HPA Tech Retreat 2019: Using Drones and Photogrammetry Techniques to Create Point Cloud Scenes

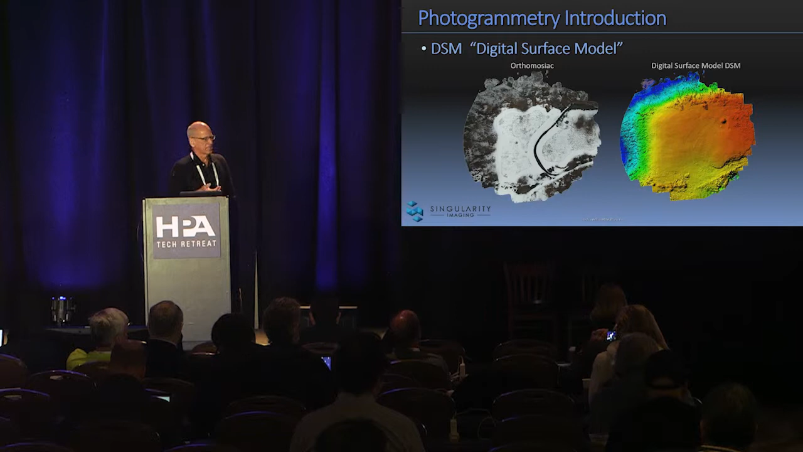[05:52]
that I from the ortho mosaic and this is the corresponding DSM map product and here's a here's a crude three-dimensional model from that same same platform.
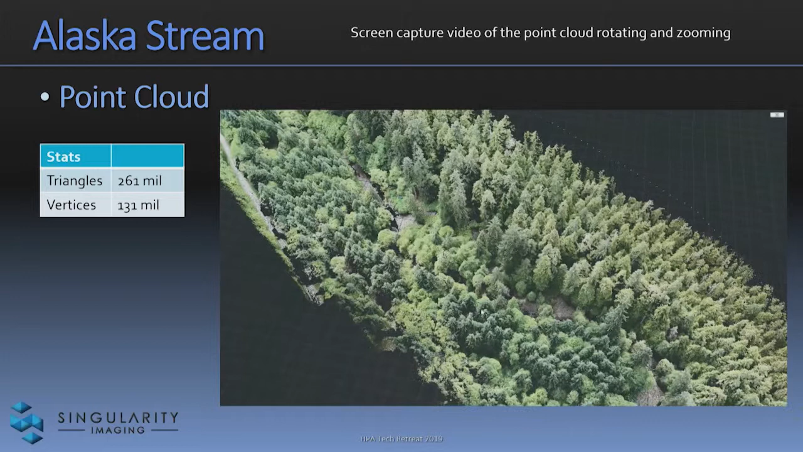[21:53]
um you know you will see occlusions or or or gaps but it's a big models 260 million vertices or triangles let me see if i can take a look at a piece of it here
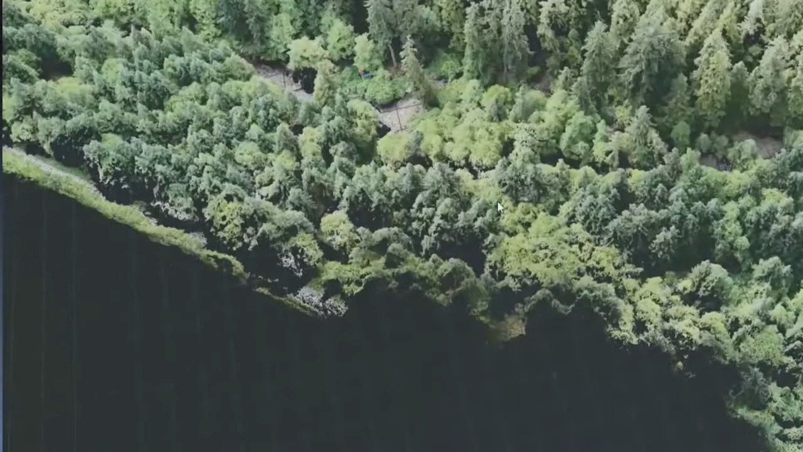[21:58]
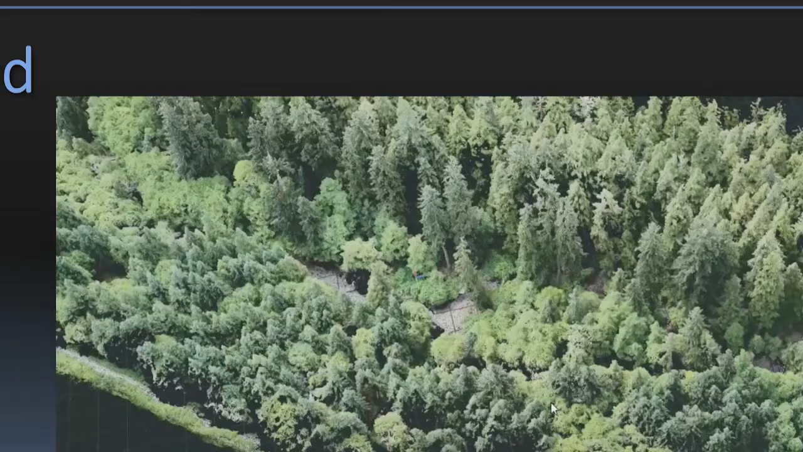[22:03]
all right there's it stops moving when i do that well let's look at this this so so this is the ortho mosaic that's created from uh
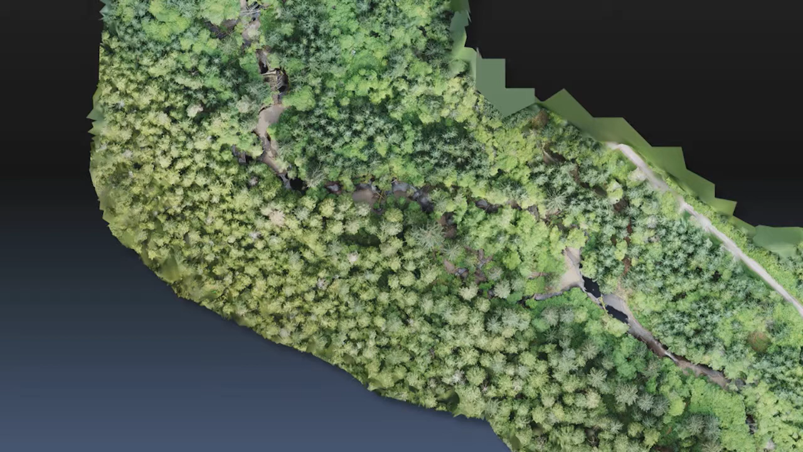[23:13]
a very very dense uh point cloud from from the from the flyover and anyway so the size of this is 32 by 29k
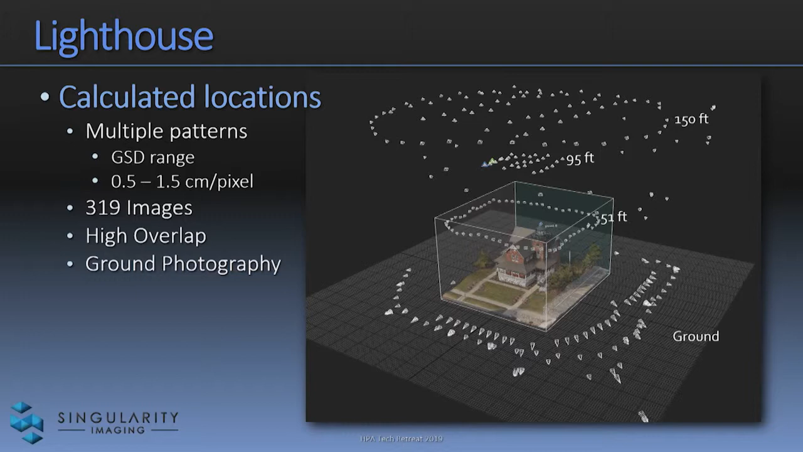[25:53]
for a good depth extraction and uh it was uh 319 images and like i said with a a bit of ground photography so the resulting uh the